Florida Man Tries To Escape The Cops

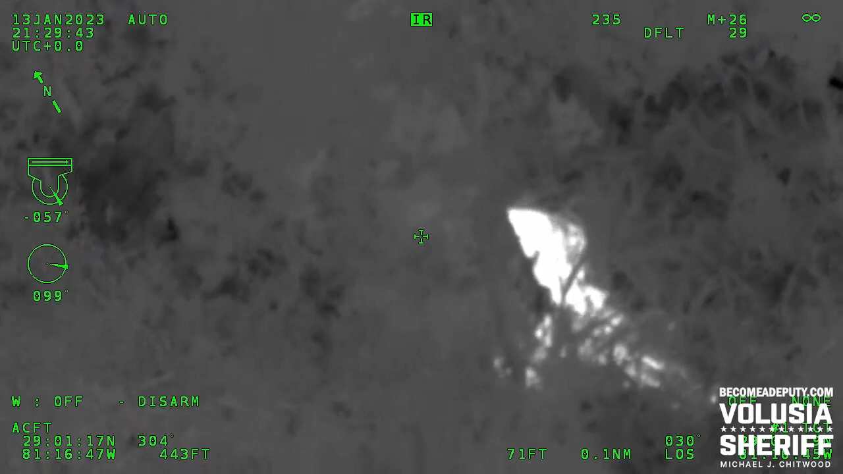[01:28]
He's crawling around the tree. He is moving, but he's not standing.
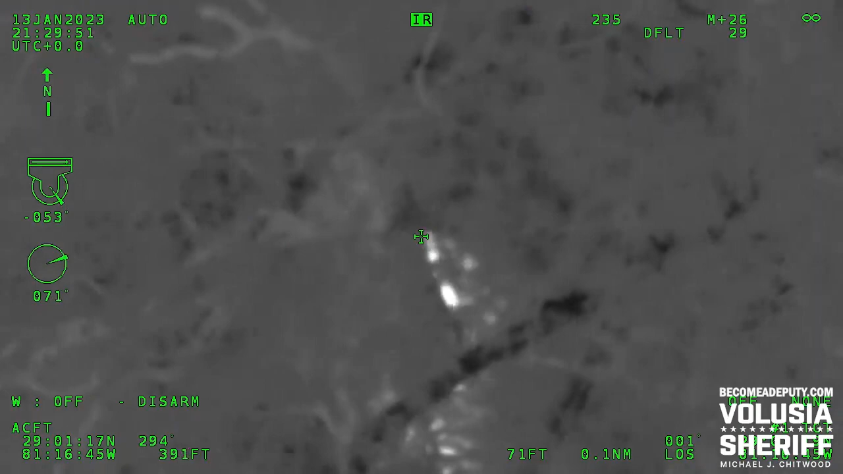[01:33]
Looks like he's trying to get away from us. Yeah, he keeps crawling to the opposite side of the tree from us.
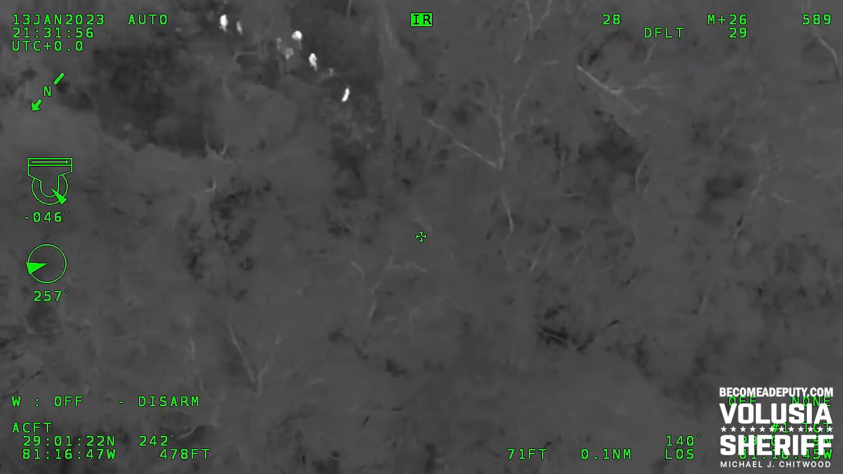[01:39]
Yeah, where are you walking right now? 25 yards. Still laying down behind the tree.
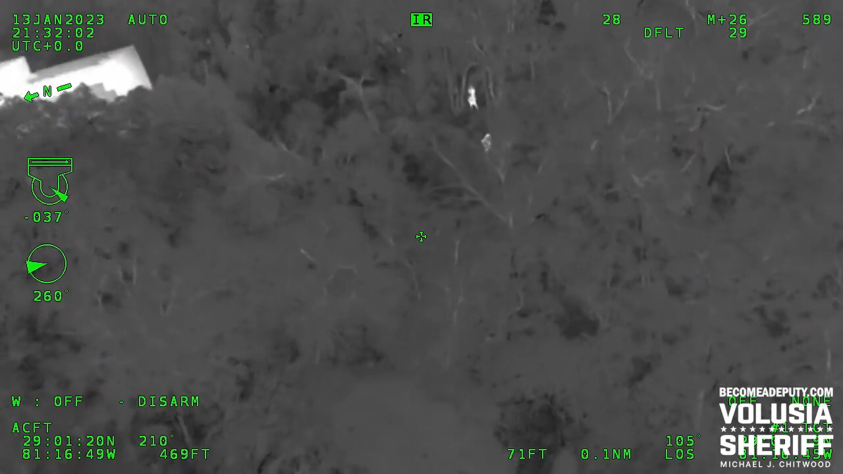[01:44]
He's got cover.
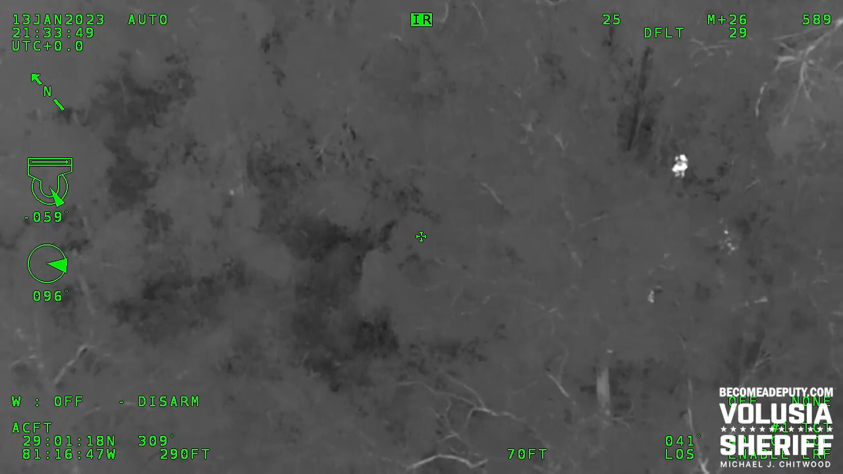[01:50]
15 yards, maybe. Okay, he's running.
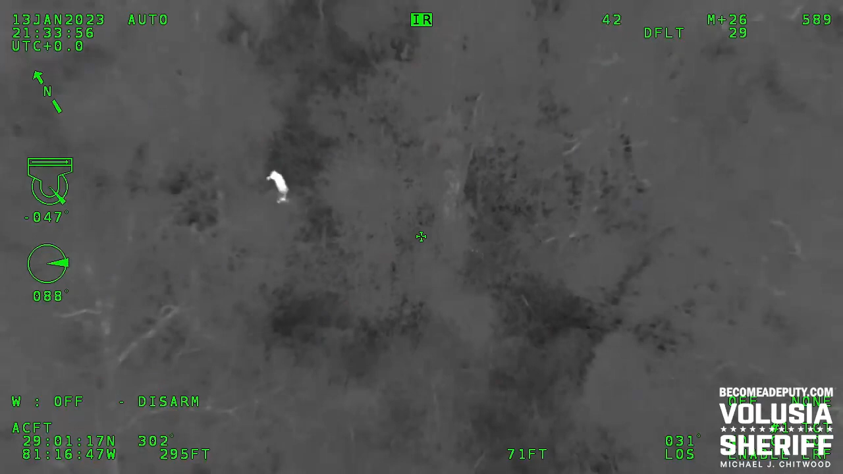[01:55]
He's running in the opposite direction. Keep going. Keep going, K-9. He's running away from you. Go up. Find him pocket.
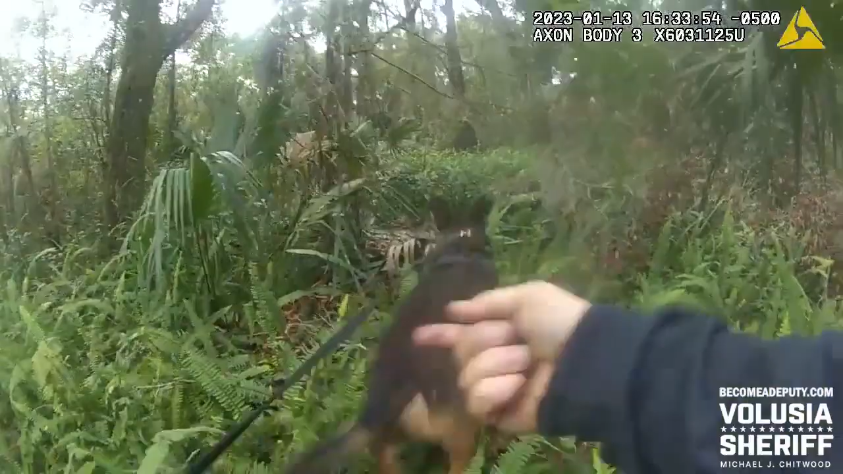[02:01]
Park it! Fly!
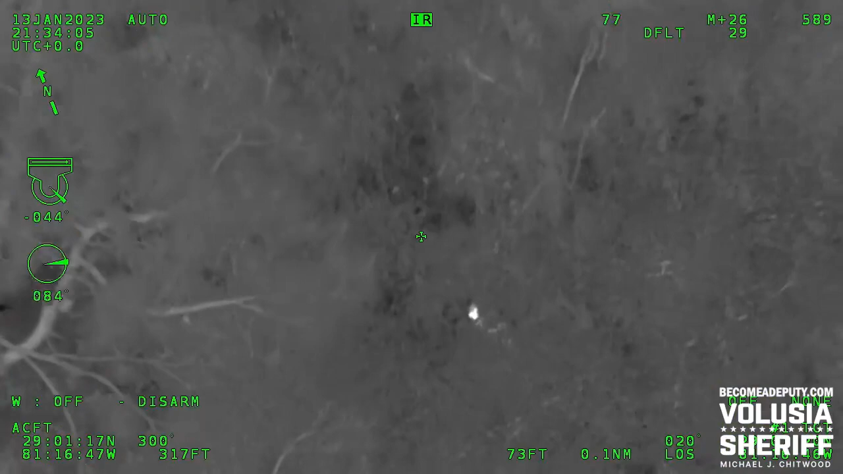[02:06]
Fly! He's running north. Running northbound back towards his car.
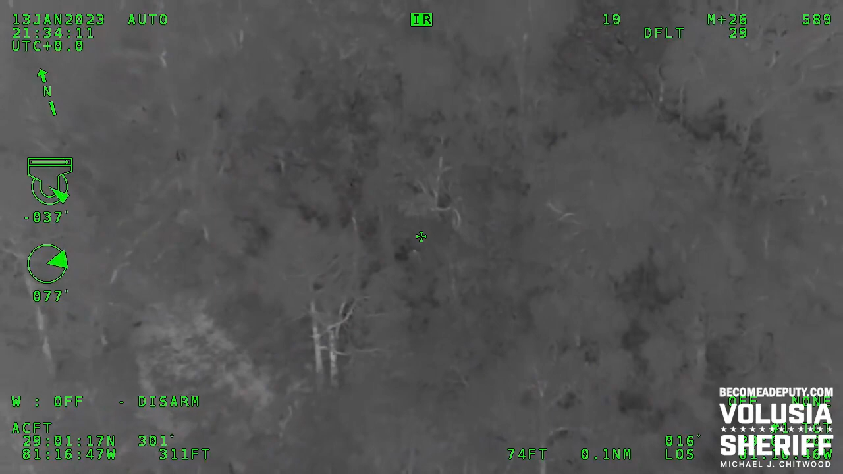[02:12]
Yeah, he's slowed down. He's in some thick stuff. Okay, we're working. It's real thick.
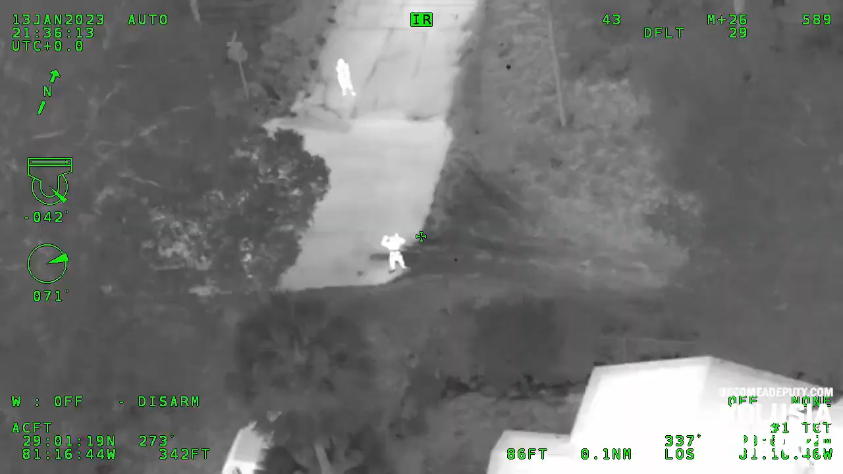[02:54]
Got two deputies out with him.